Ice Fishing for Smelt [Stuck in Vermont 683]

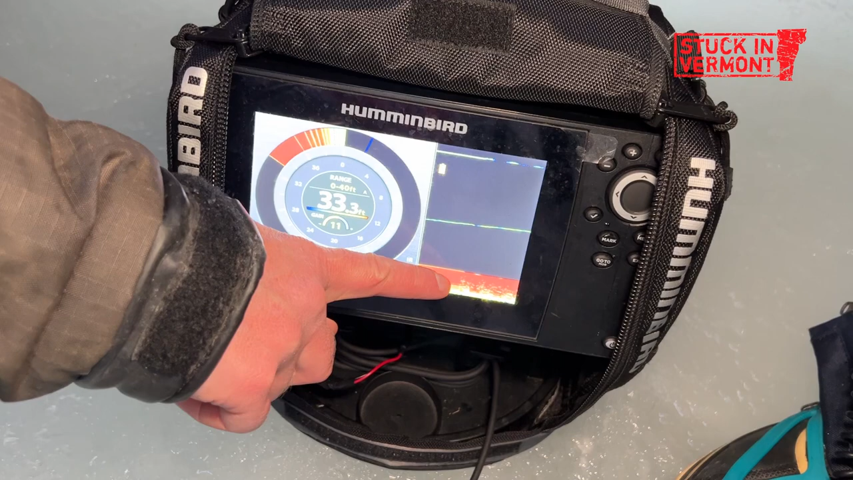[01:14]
The red at the bottom is that's, the bottom. That's the lake bottom. So and that, this is the surface.
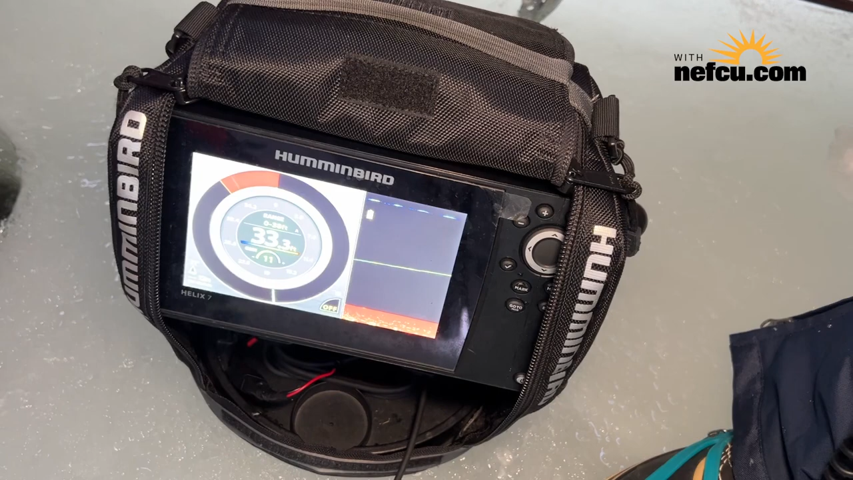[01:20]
So that yellow mark right there, that is a smelt. Wow.
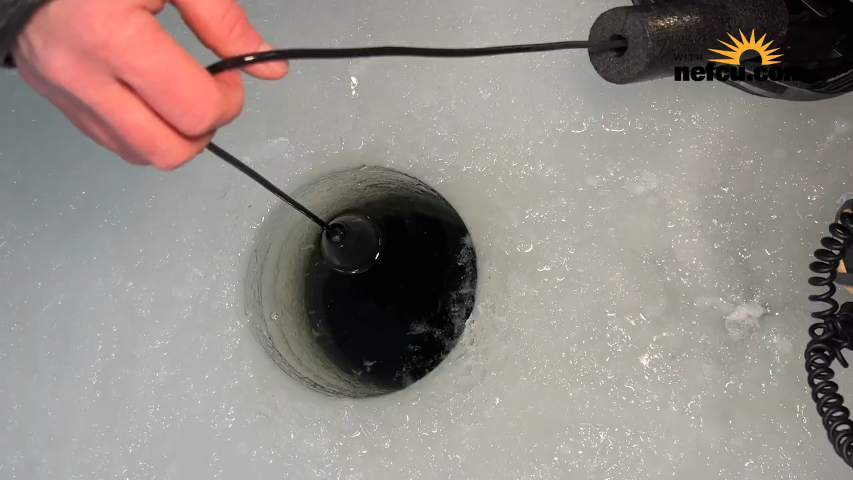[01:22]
Sending a sonar signal to the bottom of the lake.
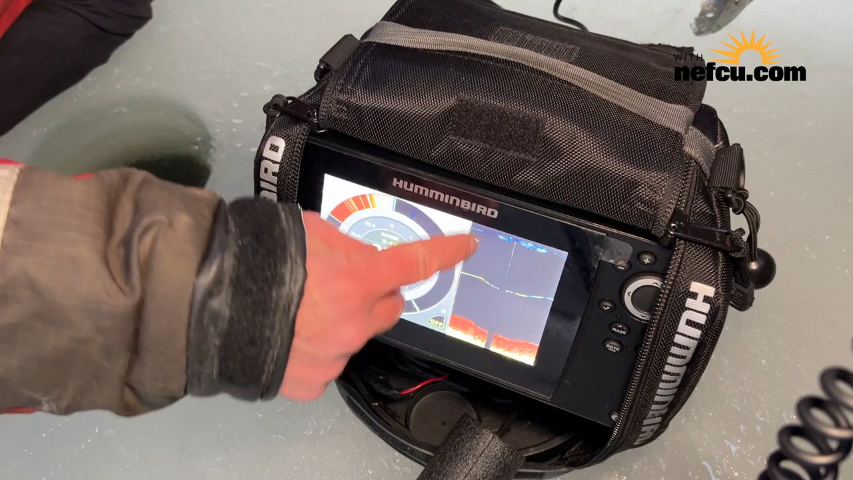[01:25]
So when it goes down, it bounces back, and it reads what's in between.
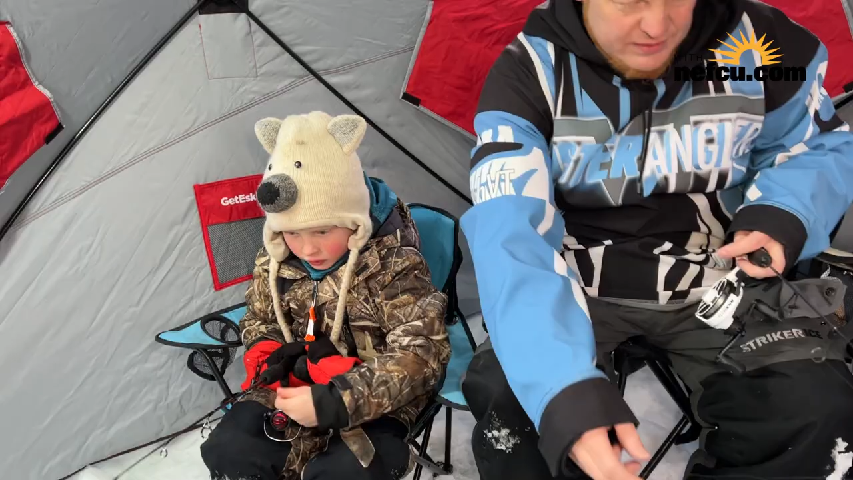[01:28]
How do I pull it, Daddy?
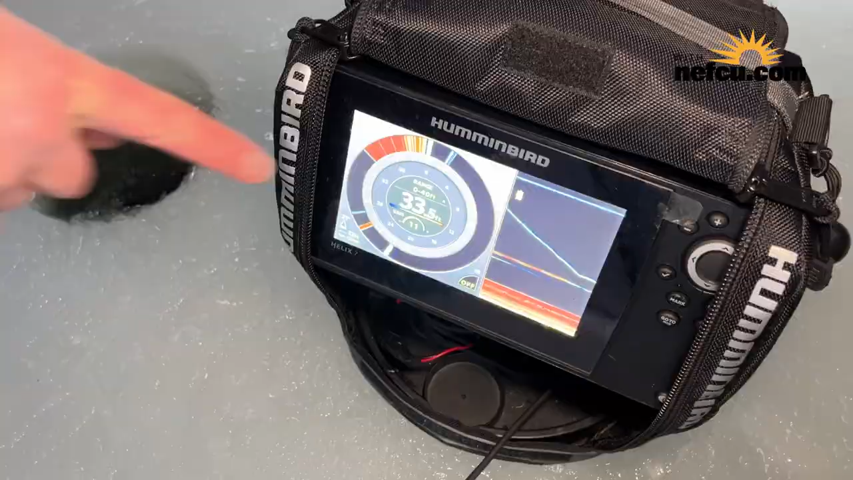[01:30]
On screen: depth 33.5 ft
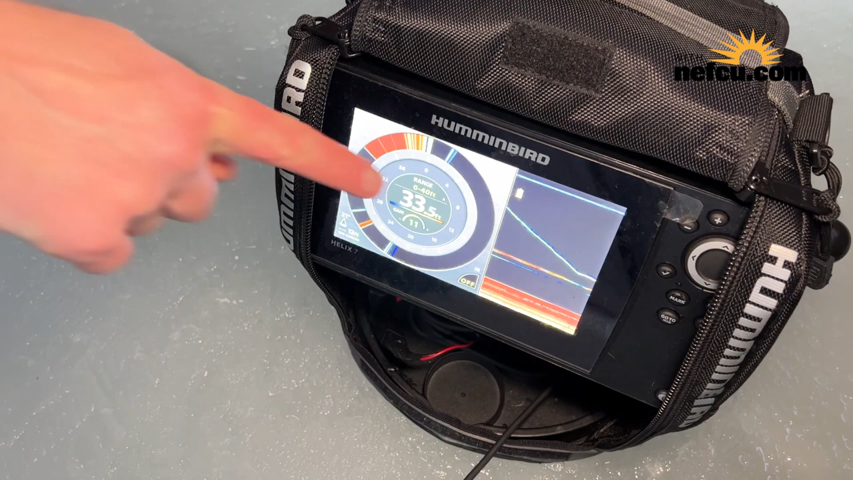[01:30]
On screen: depth 33.5 ft
That's his lure going down, and this is the fish below it.
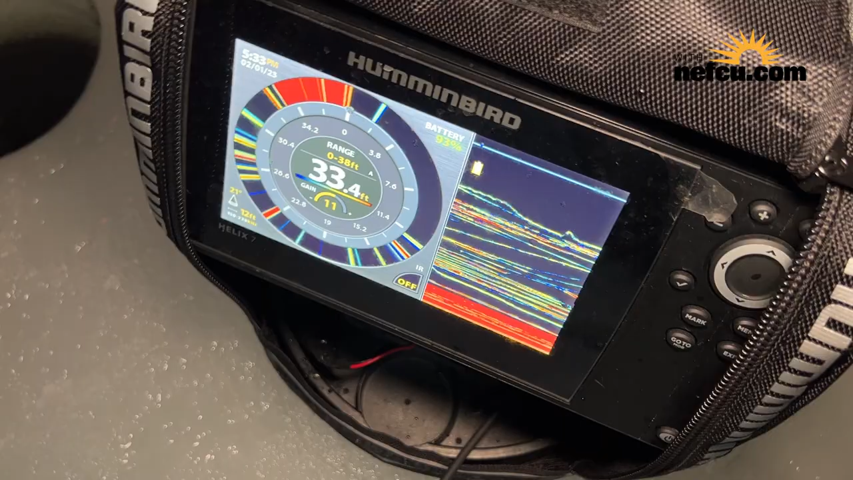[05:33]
On screen: depth 33.4 ft
The entire screen is full of fish underneath. So we have about 30 feet of fish below us. Are we getting one?
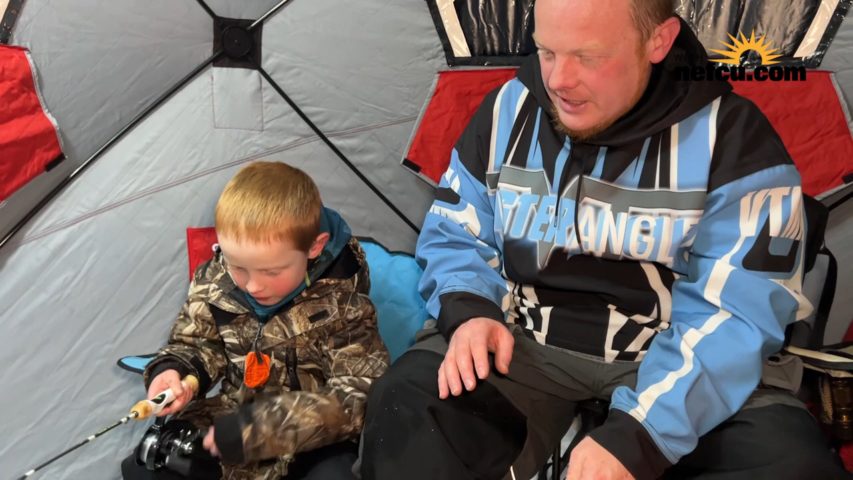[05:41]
Fisher, are we getting one? Are we getting one? Are we getting one? Yeah! Oh! Good job, buddy. What kind of fish have you caught? Rock bass, pumpkin seeds,
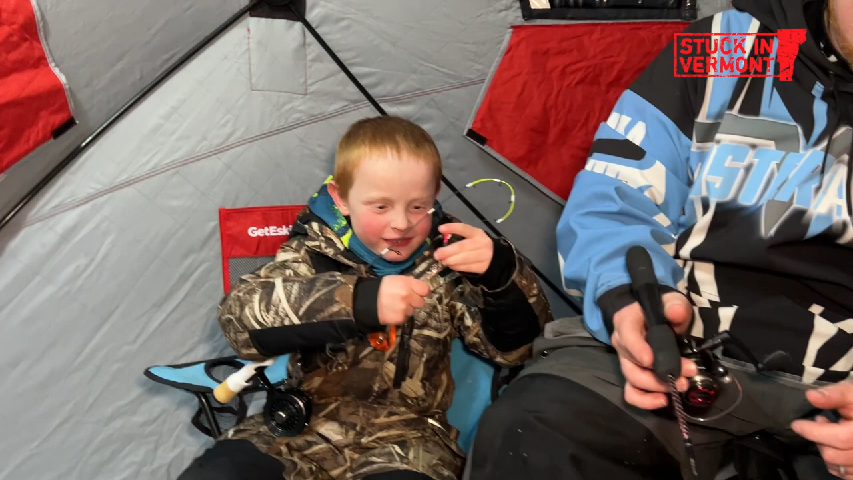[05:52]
perch, largemouth bass, smallmouth bass, burbot, catfish, rainbow trout. More smelt.
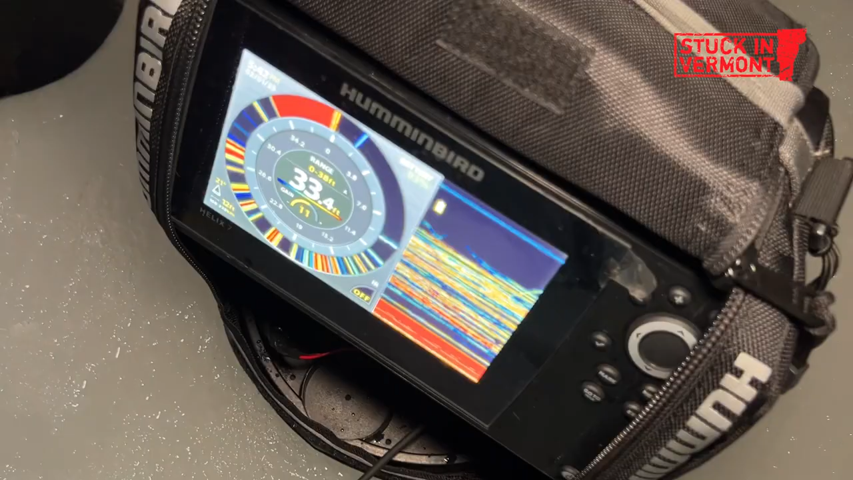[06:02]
Finally, all those fish are gonna come up here.
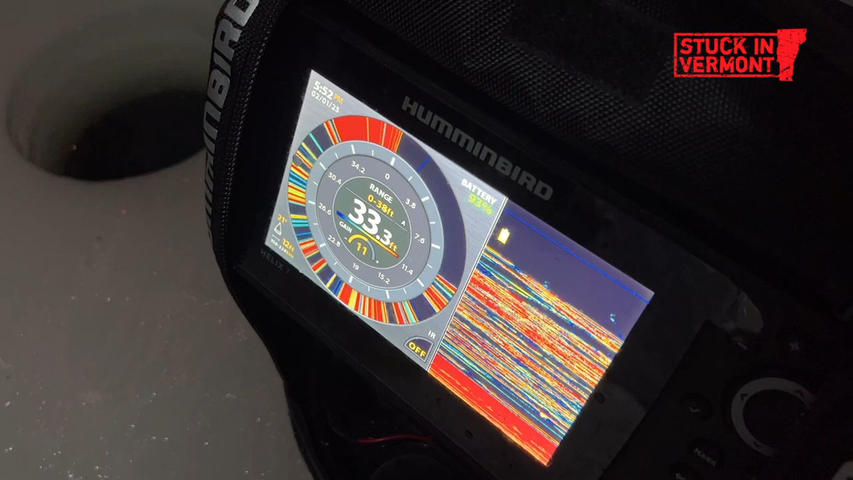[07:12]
On screen: depth 33.3 ft
There's so many fish down there right now that I can't see my lure on the graph. Yeah.